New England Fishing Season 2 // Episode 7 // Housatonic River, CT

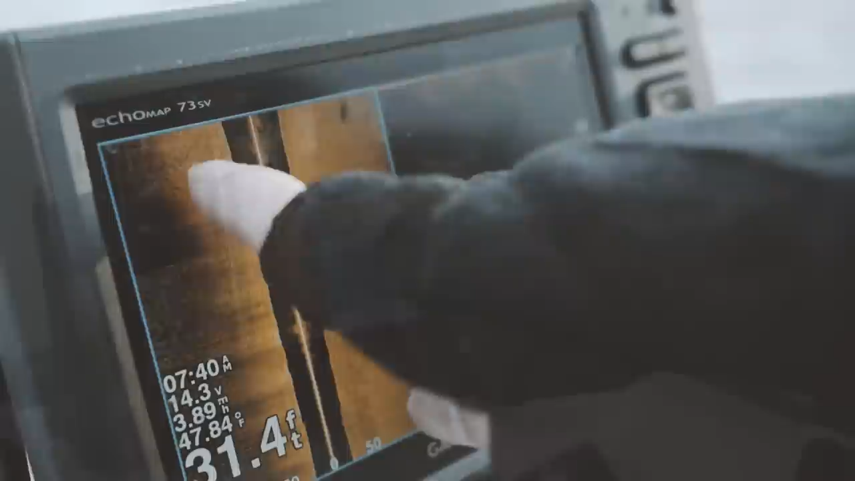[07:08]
On screen: depth 31.4 ft
Ian Sounder lit up with the marks of fish hugging the bottom.